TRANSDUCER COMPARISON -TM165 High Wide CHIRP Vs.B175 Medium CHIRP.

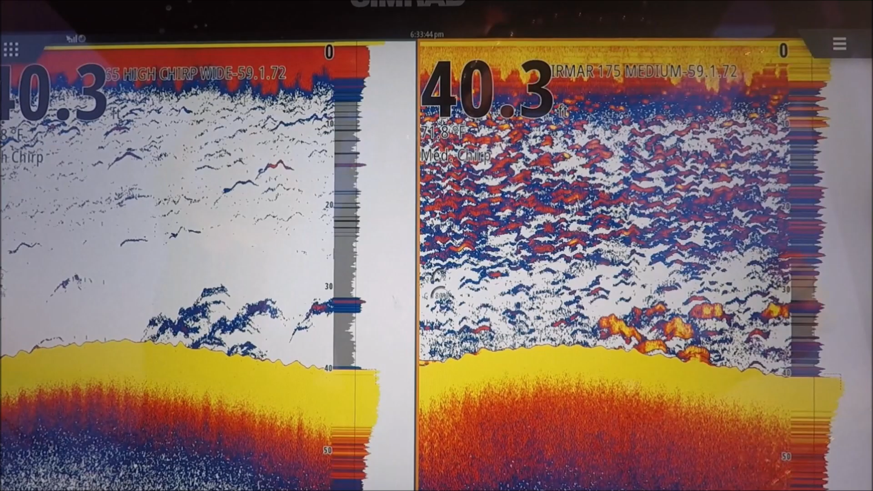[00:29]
I'm sitting here looking at the screen here. We have two transducers we're looking at.
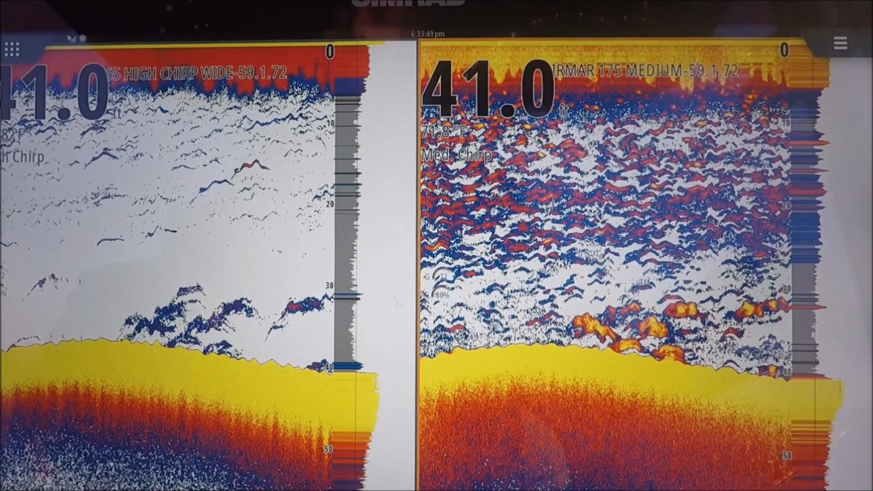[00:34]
It's a TM165 high chirp, wide, 30-degree cone on the left. It's a B175 medium chirp.
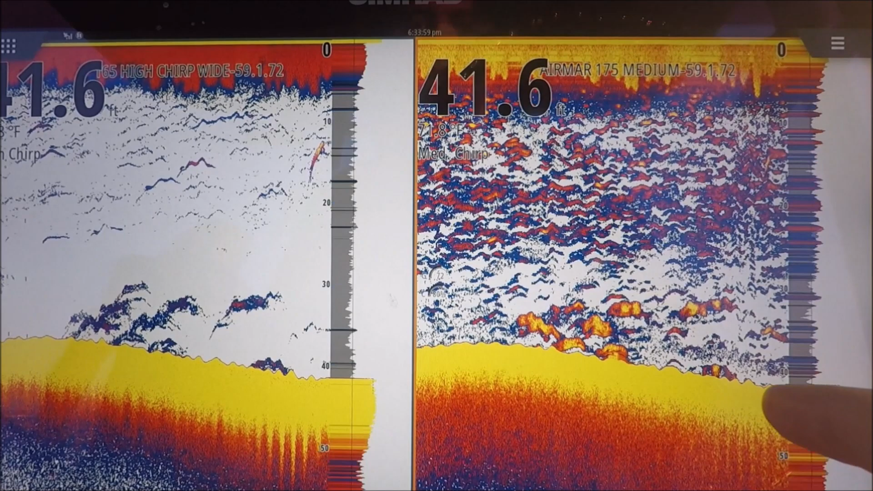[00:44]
And they are both running through the same chirp processor. Both gains are in manual on 72, colored at 80%.
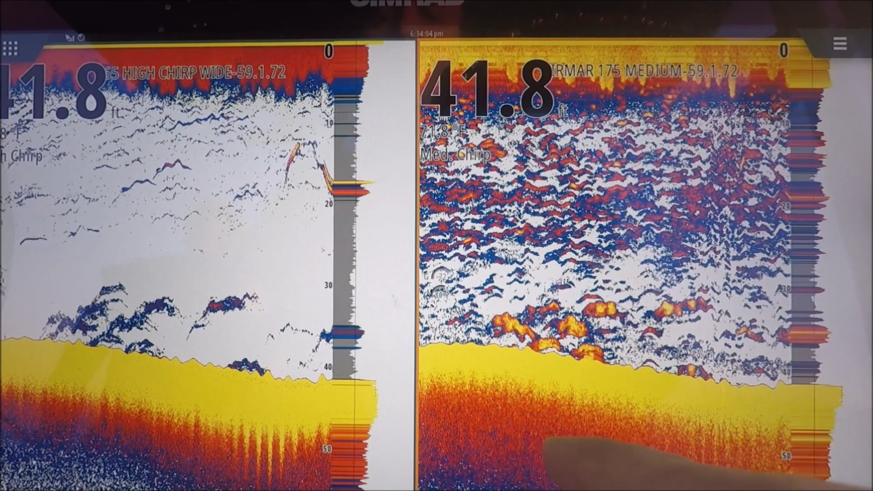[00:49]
On screen: depth 41.8 ft
And let's just see what we see.
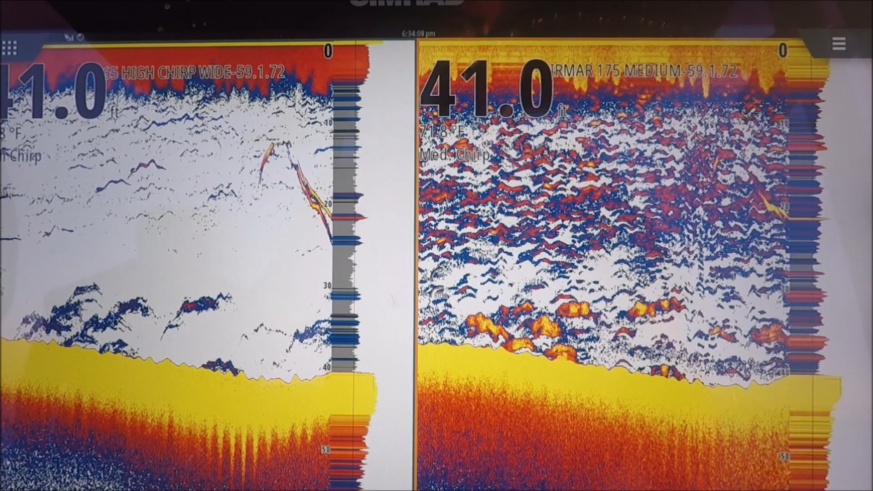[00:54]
On screen: depth 41.0 ft
The medium chirp is 1,000 water, 600 water.
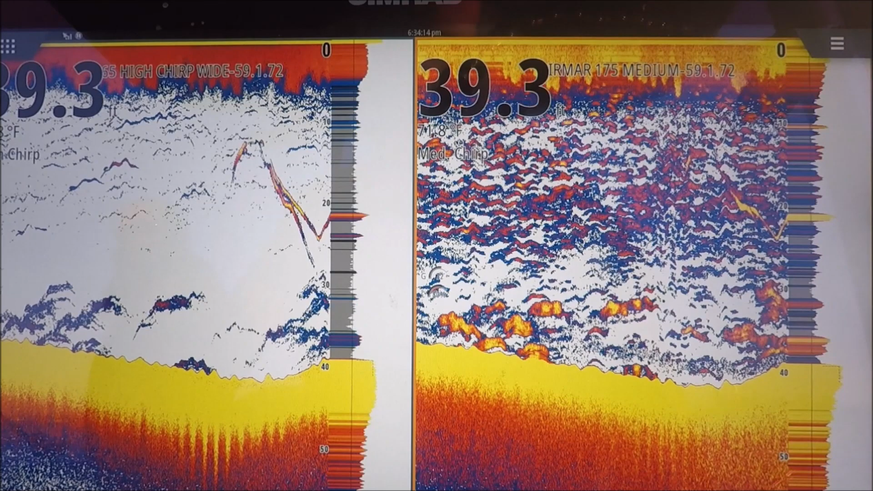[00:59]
Fish under the boat. These look like striped bass here.
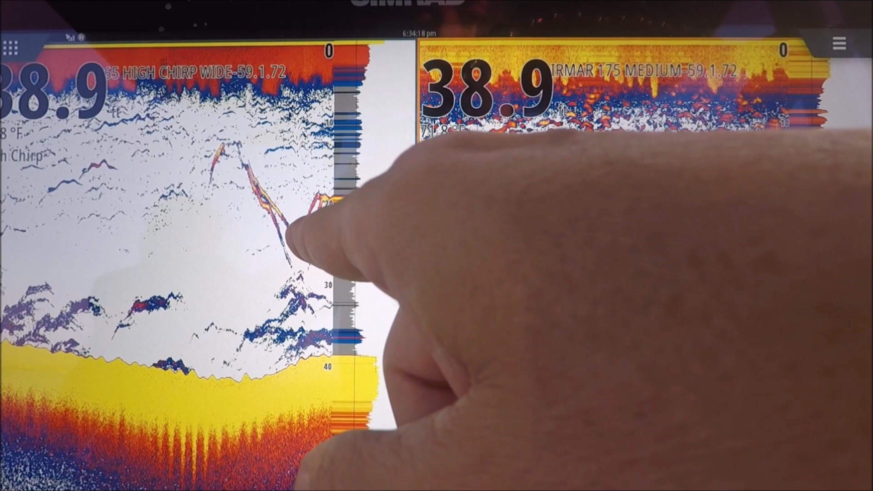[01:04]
On screen: depth 38.9 ft
Good fish, good marks. Set in high chirp, set in medium chirp.
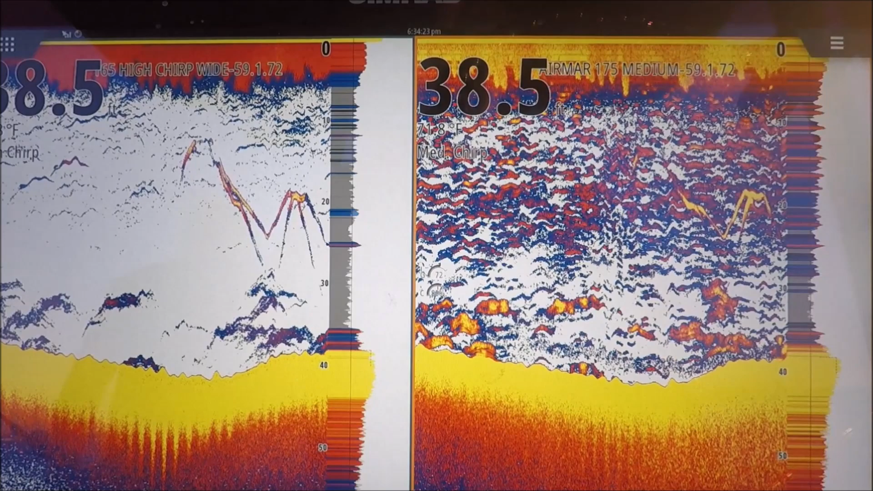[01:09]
You can see, I don't know if it's because of the wattage or not, but we have a lot more sensitivity here.
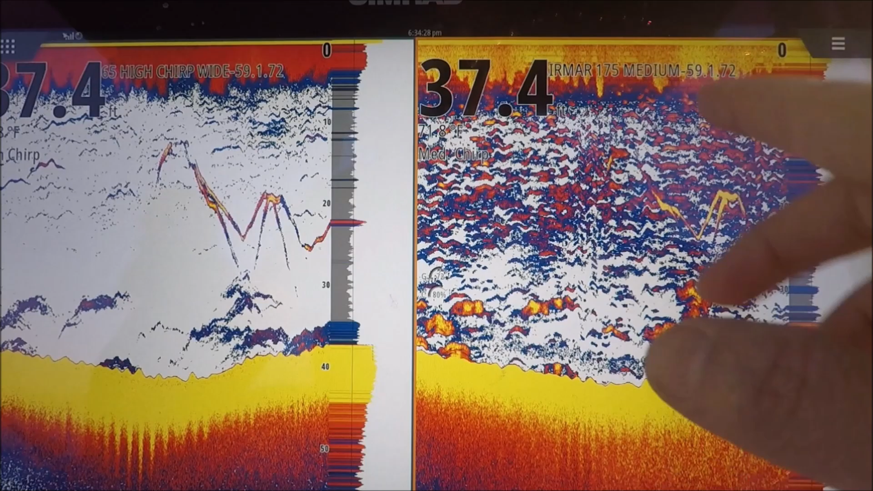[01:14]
You can see these schools of bait low in the water a little better than you can here with the 165.
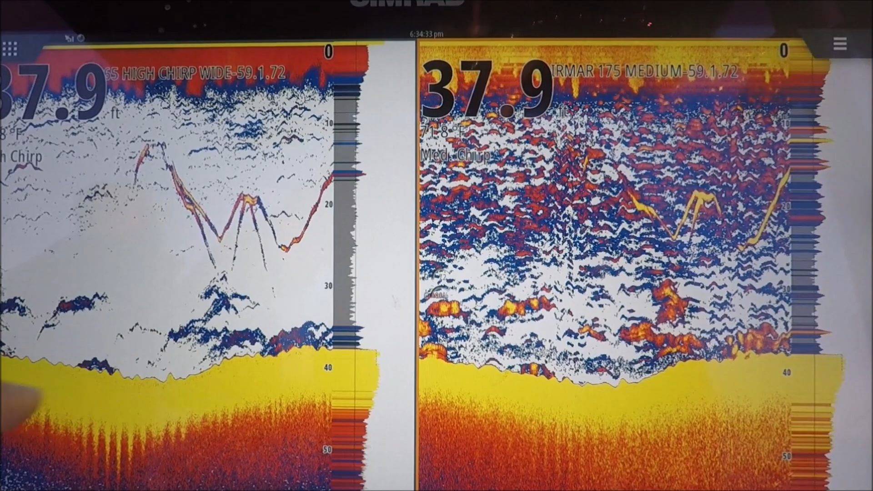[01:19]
On screen: depth 37.9 ft
You have a, you still see your fish in there.
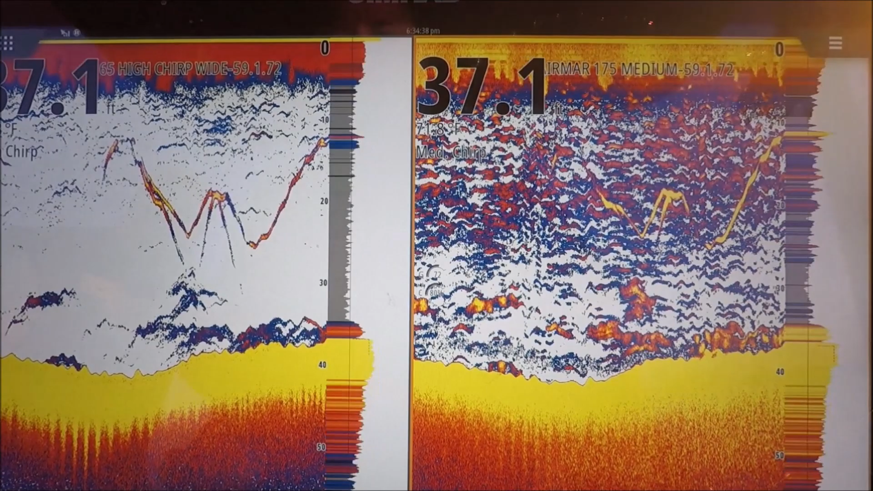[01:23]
You're also seeing all this, you know, the spearing,
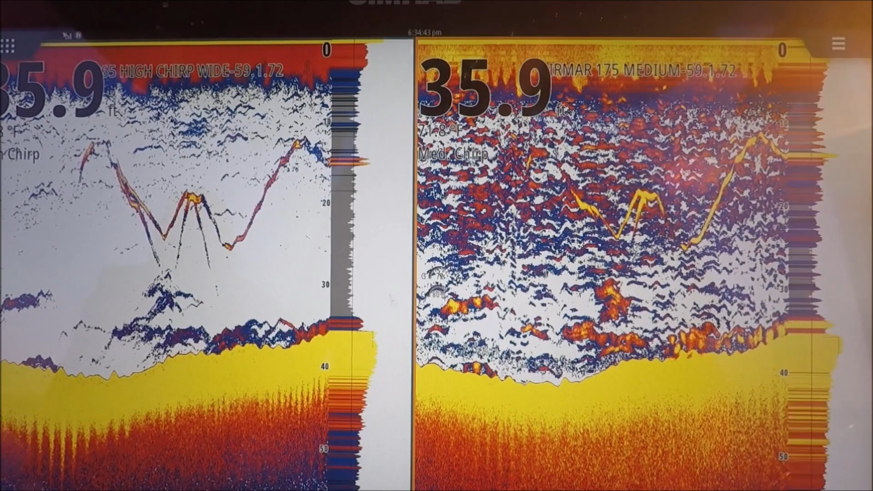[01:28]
little tiny sand eels, peanut bunker, all the bait mixed in.
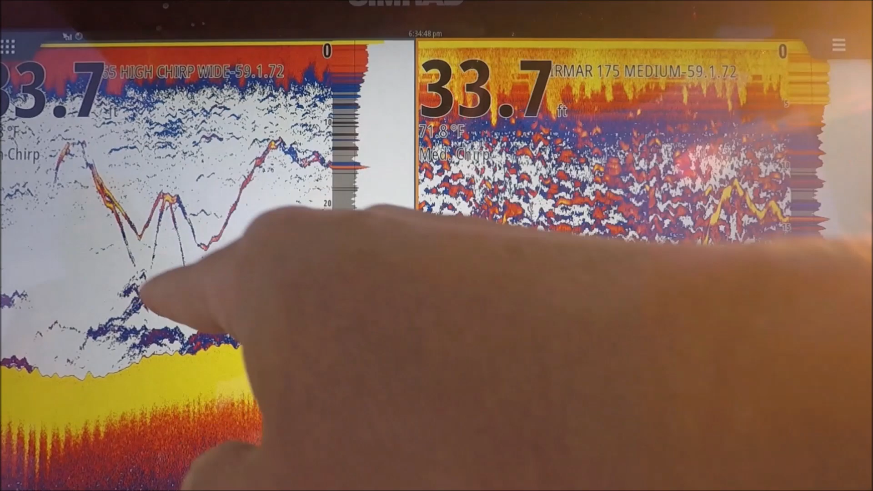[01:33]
On screen: depth 33.7 ft
You're still seeing it here, but the medium is definitely a little more sensitive to it. Both gains are set at 72. Like I said, they're in manual.
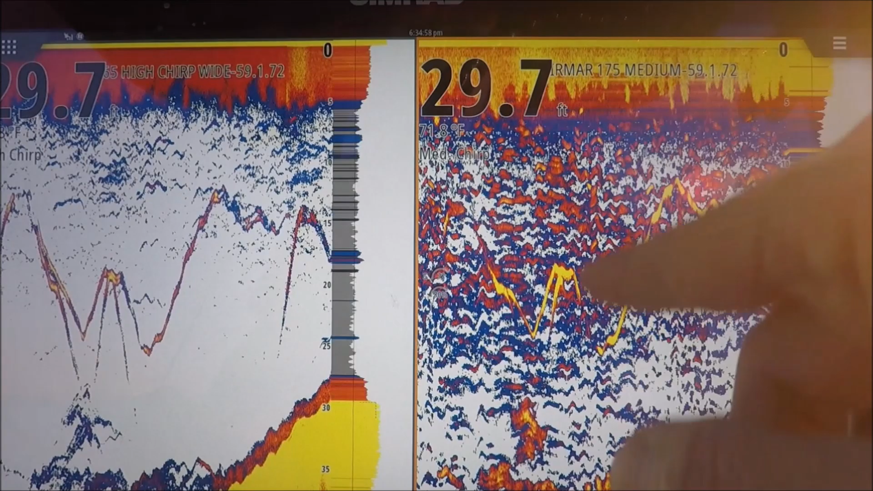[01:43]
On screen: depth 29.7 ft
You can still see those stripers in there. This cone here is fluctuating because it's a medium chirp. It's anywhere between 9 and 15, I think. 9 degrees and 15 degrees. This is 30 degrees all the time. Both fantastic transducers. Both are plugged right to an SM5100 chirp processor.
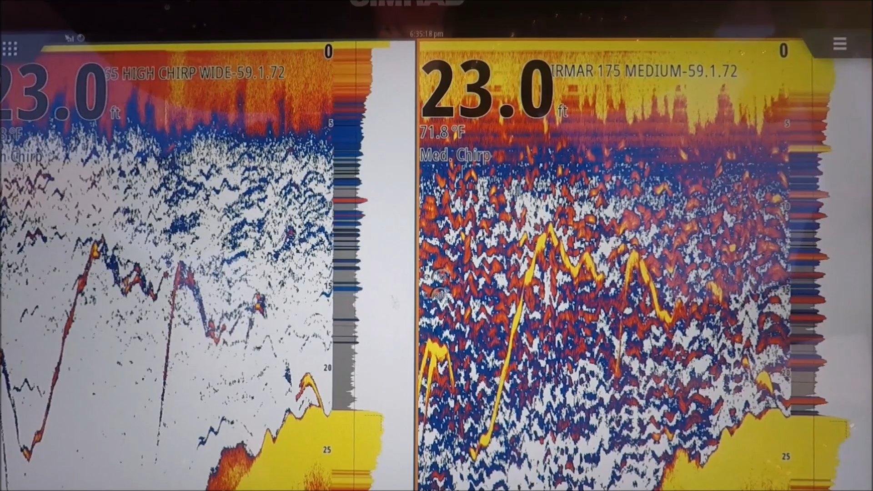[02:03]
On screen: depth 23.0 ft, water 71.8°F
I normally wouldn't have them set to chirp in only 22 feet of water, but I just want to see how they look.
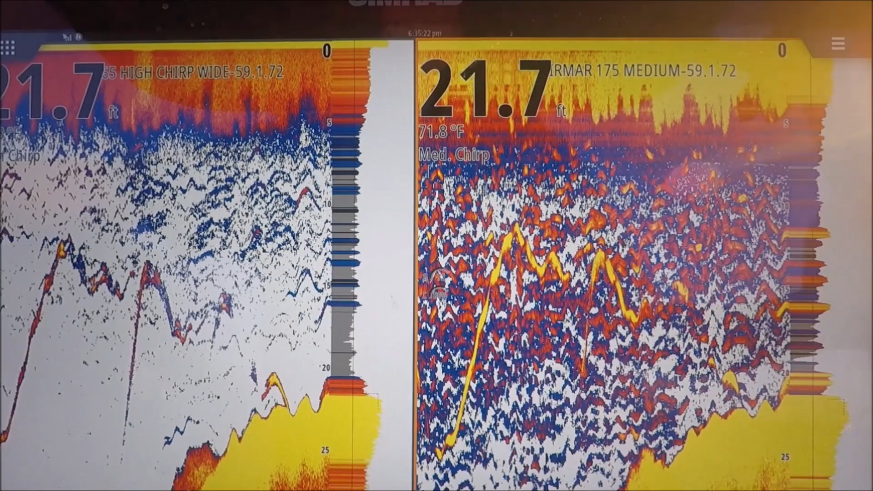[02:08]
On screen: depth 21.7 ft, water 71.8°F
I would go with a single frequency, so let's check it out right now.
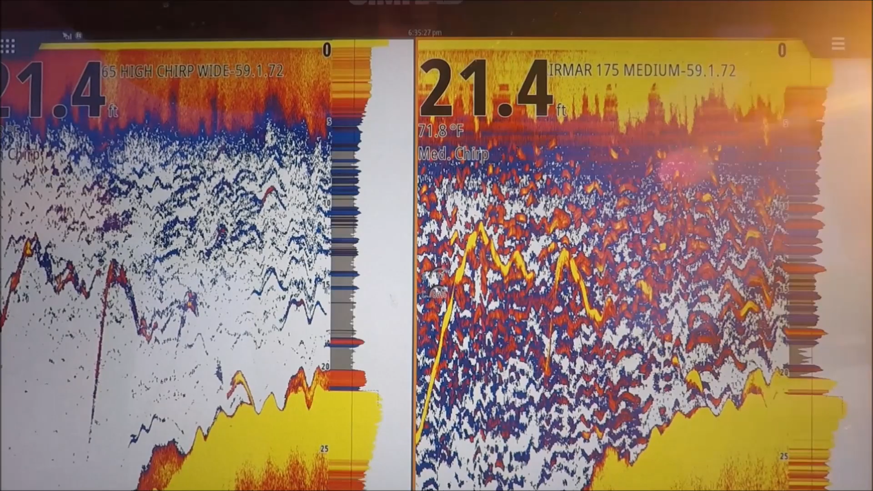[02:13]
On screen: depth 21.4 ft, water 71.8°F
All right, this one is built in 83.
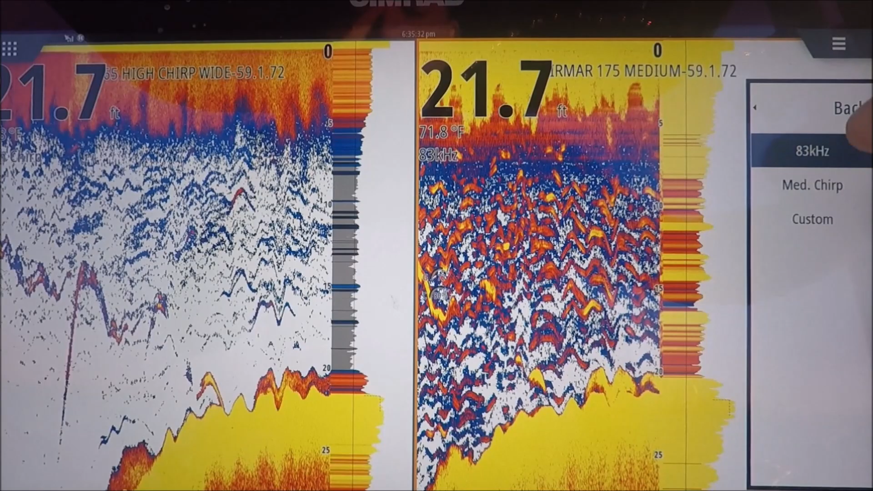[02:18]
On screen: depth 21.7 ft, water 71.8°F
We can do a custom, but let's go ahead and set it to 83. Let's go set our high to 200.